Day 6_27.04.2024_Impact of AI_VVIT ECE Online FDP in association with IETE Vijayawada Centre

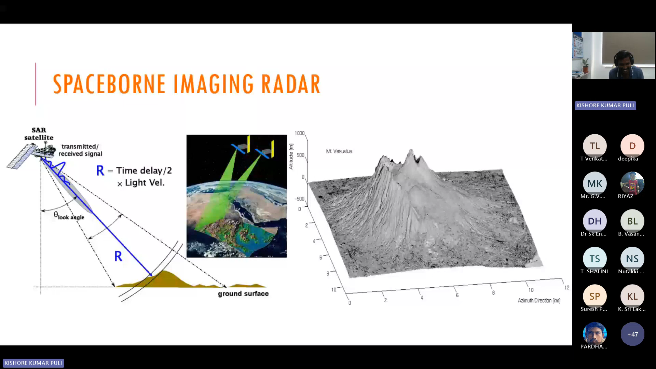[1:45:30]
FK migration algorithm. So many algorithms are there that will help us to convert the time domain waveform into images. So images, something like this. These are the images which we usually get from the radar image. So from the intensity profile, we will try to identify what will be the location of the target. Okay, whether it is a target or something else. See, as I told you, you cannot distinguish the object shape. It's not possible to identify the object shape, whether there is some nail or something else. It is not possible. But based on the radar cross section,